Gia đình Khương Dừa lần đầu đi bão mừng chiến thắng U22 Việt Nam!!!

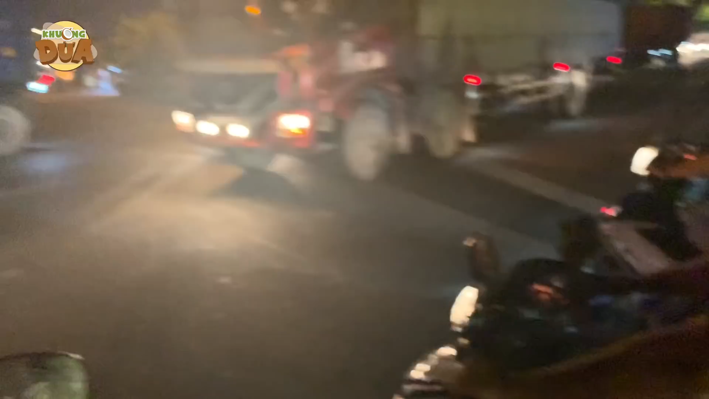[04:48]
Đi mình phải quay lại lần đầu tiên Khương Dừa với lại các đồng bọn đi bảo nha quý vị khán giả.
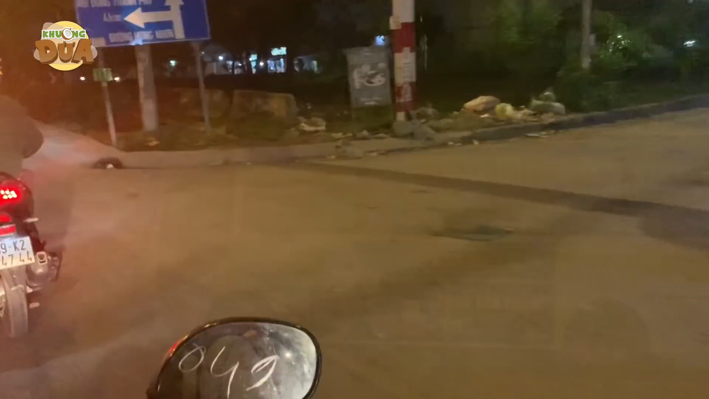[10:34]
Chào quý khán giả, Cương Dừa hiện tại Cương Dừa đang có mặt ở vòng xoay Phú Lâm đây.